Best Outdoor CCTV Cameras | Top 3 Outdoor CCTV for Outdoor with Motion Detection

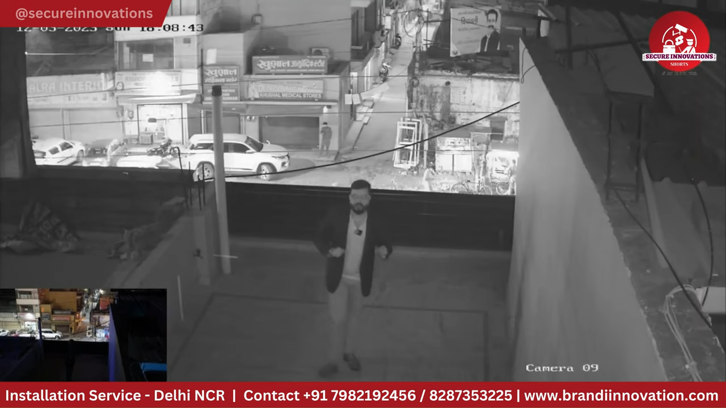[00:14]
white दिखाते हैं कुछ camera night में color दिखाते हैं कुछ camera यहाँ पर गारी के number के
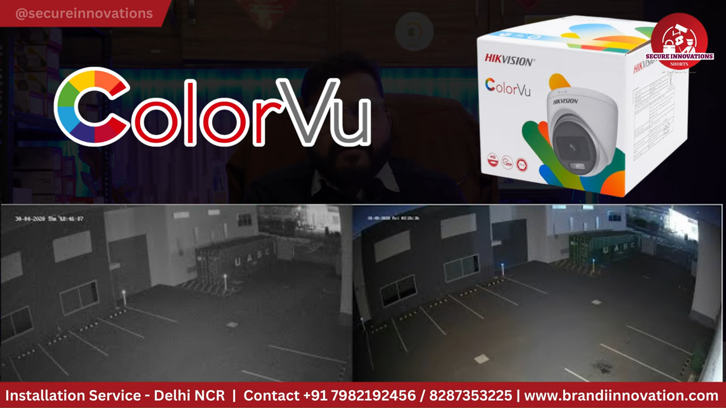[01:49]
है color night vision camera market में बहुत सारे available होते हैं 2 megapixel, 5 megapixel IP के अंदर बहुत सारे models होते हैं ना कुछ model इस video के अंद में आपके साथ सजेश्ट करूँगा